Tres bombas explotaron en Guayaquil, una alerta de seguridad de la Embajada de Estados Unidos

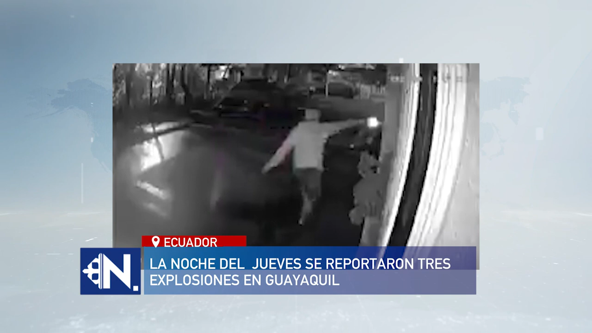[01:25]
En uno de los ataques se ve como un hombre dispara en varias ocasiones la fachada de una casa, en el sector de Guayacanes, al norte de Guayaquil.